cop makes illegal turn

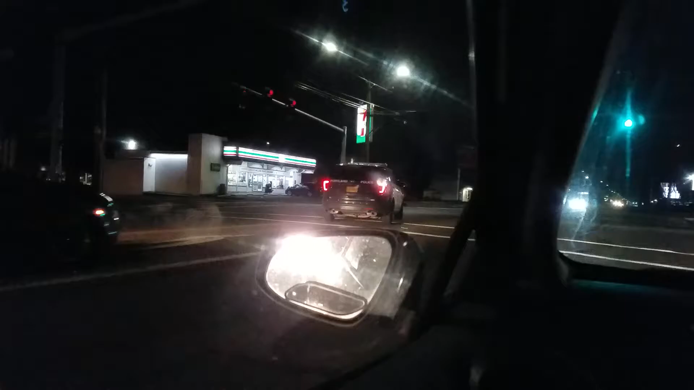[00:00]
Come on. Green light. Fuck. What were you catching? That cop making a turn without the turn signal. Oh!